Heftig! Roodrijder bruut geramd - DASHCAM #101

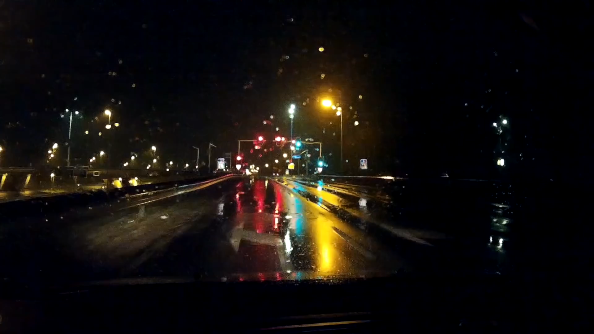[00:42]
Niets wijst erop dat het hier enkele seconden later vreselijk mis zou gaan. Dat kruispunt passeer ik dagelijks. Ik heb daar nooit iets noemenswaardigs meegemaakt. Toen het groen werd, trok ik op en nam de route richting Oost heen. Zo, wat is dit joh? Waar komt die auto vandaan? Herbie weet niet wat hem overkomt. Het kan niet anders dan dat deze roekeloze Audi-bestuurder vol door rood is gereden. Maar als Herbie hem daarnaar vraagt, krijgt hij een bizar antwoord. Nadat de botsing had plaatsgevonden, stapte meneer uit.
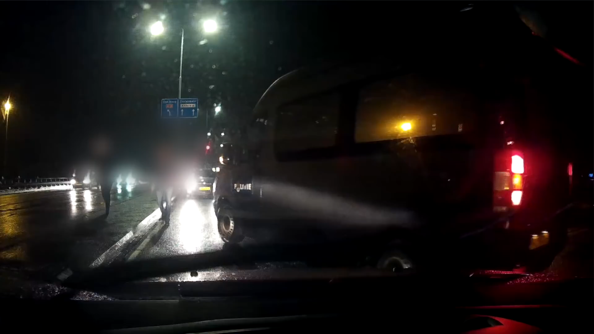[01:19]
En die kwam eigenlijk direct naar mij toegelopen van, waarom rijd je door rood?
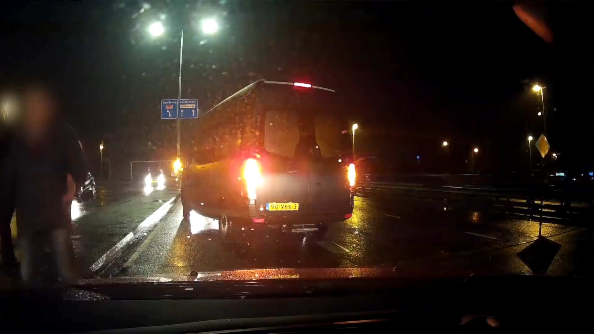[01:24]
Dus ik zeg, oh, ik reed niet door rood. Ik had gewoon groen. En toen zei hij dat dan beide stoplichten groen moeten hebben gehad.